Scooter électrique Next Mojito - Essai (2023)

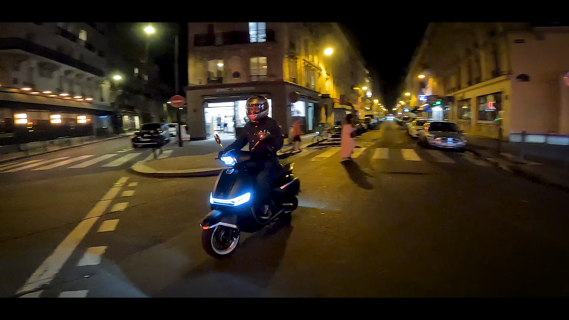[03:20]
Et puis surtout, une très très très jolie signature lumineuse avec une signature à LED sur cette partie-là, de jour, mais également un phare qui, de nuit, on l'a fait en pleine forêt,
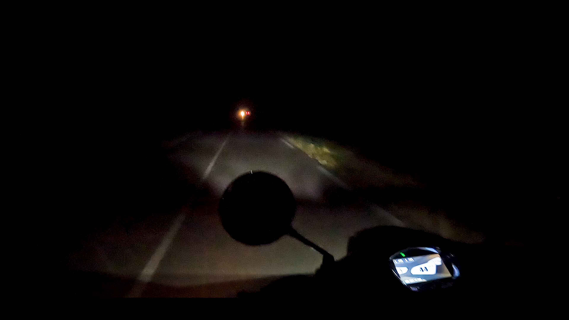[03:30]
offre vraiment une visibilité et un éclairage impressionnant.
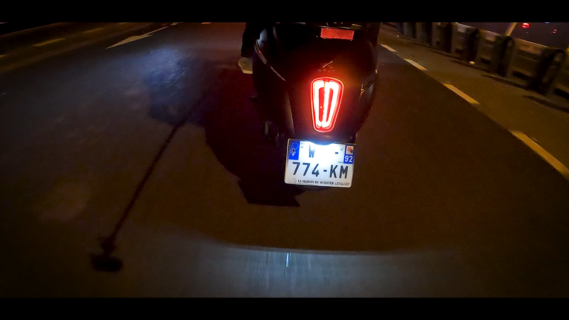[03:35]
Et ça va jusqu'à l'arrière avec un très très joli feu oblong, d'autant plus que ces courbes très très arrondies jusqu'à l'arrière vous ramènent vraiment dans les années 50.
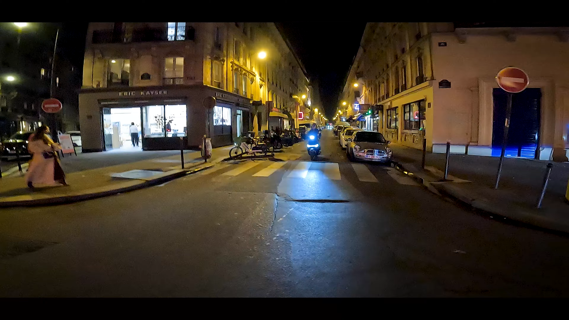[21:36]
C'est un autre point fort par rapport à beaucoup de scooters électriques où grosso modo, il y a une petite lampe à l'avant et on ne voit rien. Celui-ci éclaire vraiment très, très bien.